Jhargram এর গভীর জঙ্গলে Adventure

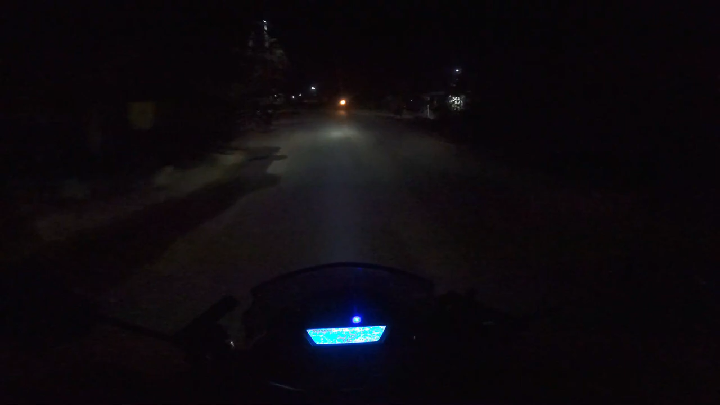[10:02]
এখন বাজে 6:25, অলরেডি 72 কিলোমিটার চালিয়ে ফেলেছি রিজার্ভে। এবারে কিন্তু তেল দরকার, যদি না তেল পাই খুব চাপ হয়ে যাবে।
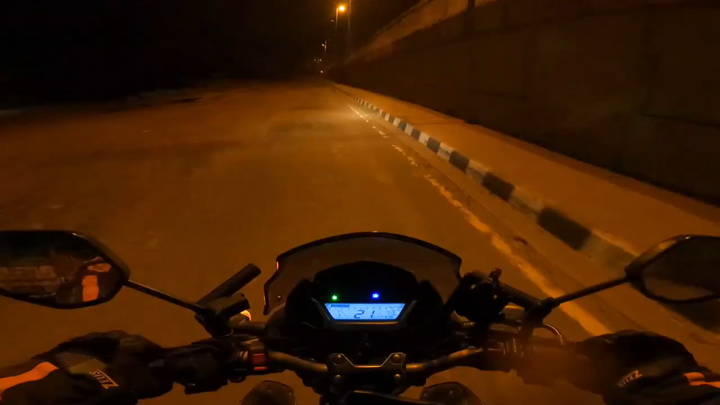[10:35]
চিচিরা মোড় এসে গেছি, এবারে আর 2-3 কিলোমিটার পরেই হচ্ছে পেট্রোল পাম্প।
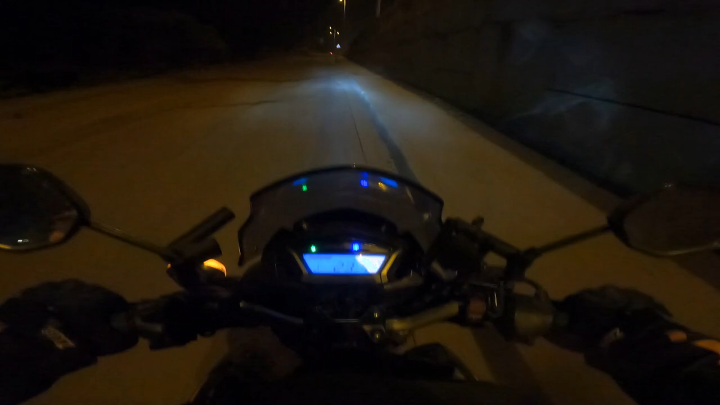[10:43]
অলরেডি 77 কিলোমিটার চালিয়ে ফেলেছি রিজার্ভে, বিশাল পারফরমেন্স দিচ্ছে বাইক। আমার বাইকের দুদিকে দুটো HJG ল্যাম্প ছিল,
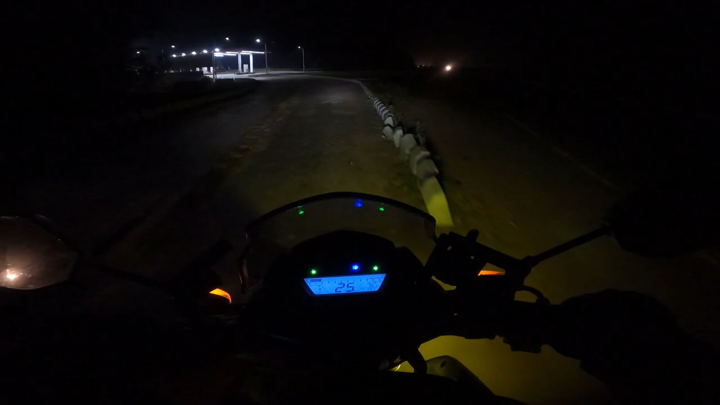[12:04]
পেয়েছি পেট্রোল পাম্প পেয়েছি, ফুল ট্যাঙ্ক করে নি।
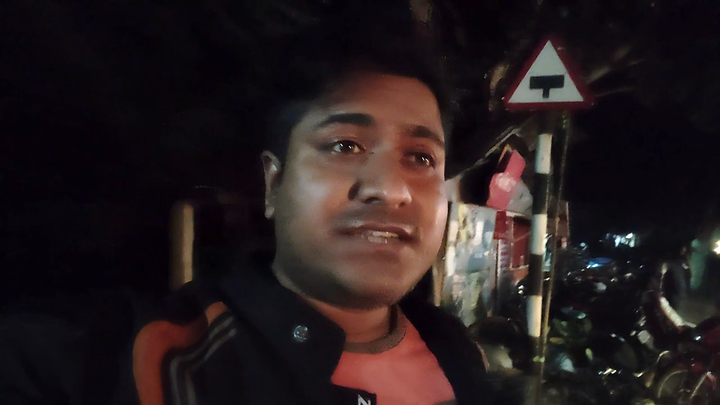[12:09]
তো হাই রোড থেকে জাস্ট আমি নেমেছি, আর এখানে আমাকে আটকে দিল, জঙ্গলে হাতি বেরিয়েছে, তো সুতরাং আমি এখন যেতে পারবো না, আমাকে আটকে থাকতে হবে কিছুক্ষণ।
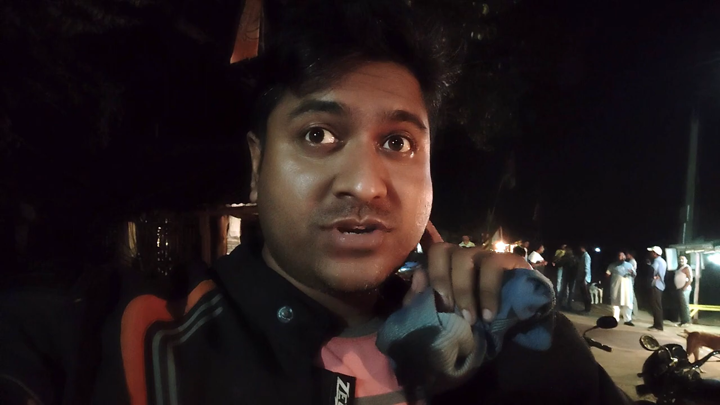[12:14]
হাতি তাড়াতে গেছে বিট অফিসের লোকেরা, খুবই হাতি তাড়ানোর পরে তারপরে আমি এখান থেকে বেরোতে পারবো, কি রকম অভিজ্ঞতা।
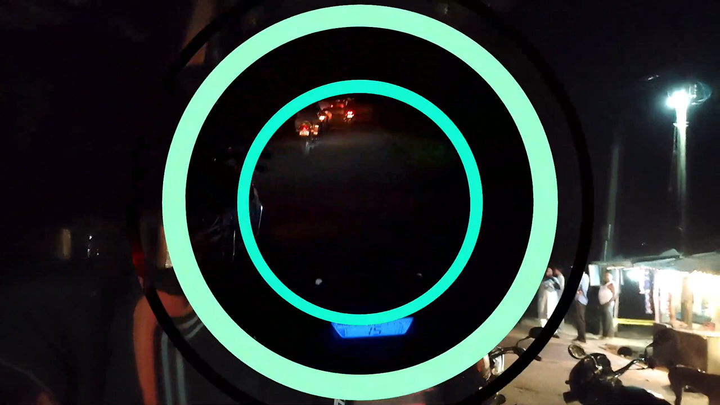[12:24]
তো এই যে জঙ্গলের মধ্যে, এই জঙ্গলে হাতি আছে আমার বাঁদিকের জঙ্গলটায়, আর বিট অফিসের লোকেরা সব হাতি তাড়াচ্ছে এখানে।
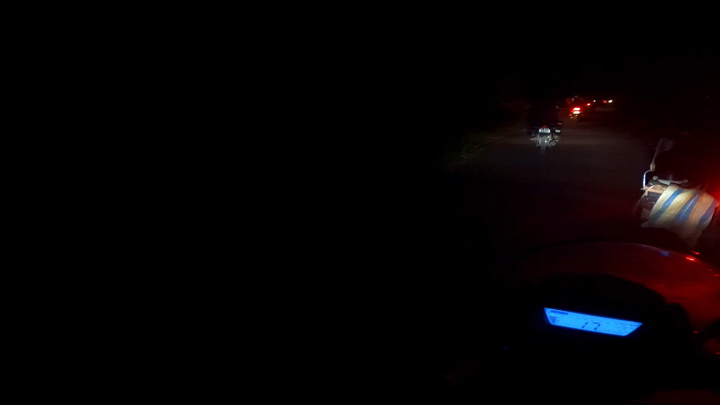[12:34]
আরে বিশাল অ্যাডভেঞ্চার,
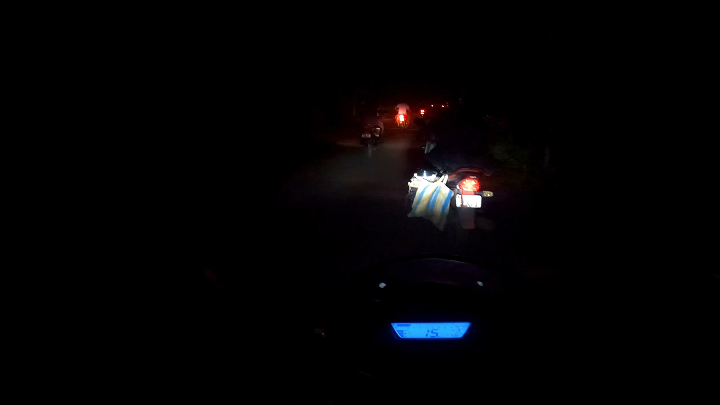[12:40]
এদের সঙ্গে যাচ্ছি যেহেতু দল করে যেতে বললো।
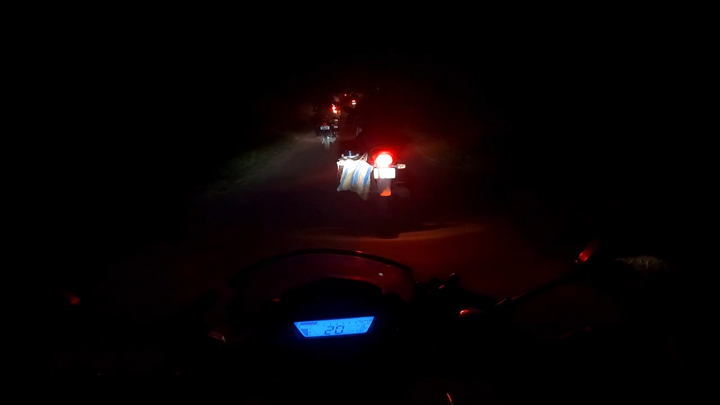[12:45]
গায়ে কাঁটা দিয়ে উঠছে, গায়ে কাঁটা দিয়ে উঠছে,
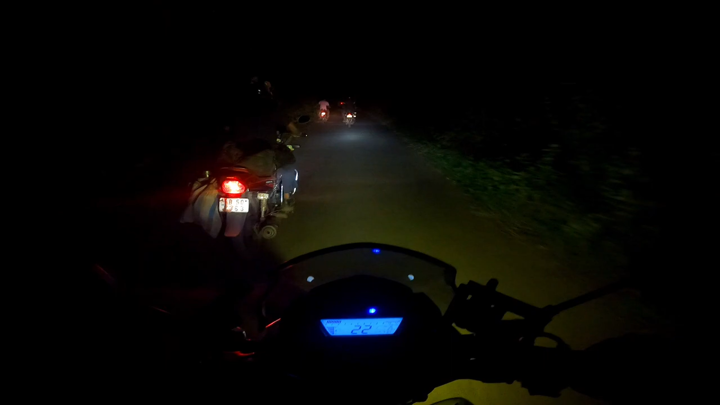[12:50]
চিৎকারও করতে পারছি না। কিছুক্ষণ আগে এখান দিয়ে হাতি গেছে, এটা আমাদের কাছে মজার হলেও যারা এখানে বাস করে তাদের কিন্তু খুব চাপের জিনিস।
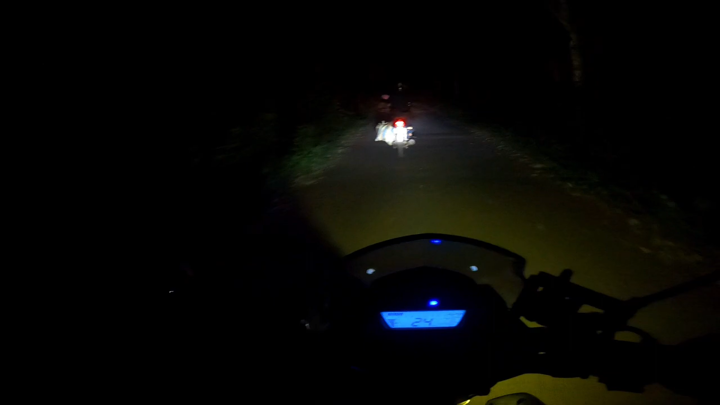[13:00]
সামনে গভর্নমেন্ট অফ ওয়েস্ট বেঙ্গলের ফরেস্ট অফিসের গাড়ি যাচ্ছে, আর ওই গাড়ির পিছনেই আমাদের স্কট করে নিয়ে যাচ্ছে। এরকম অভিজ্ঞতা হবে ভাবতে পারিনি রাইডের শেষে এসে, বিশাল ব্যাপার।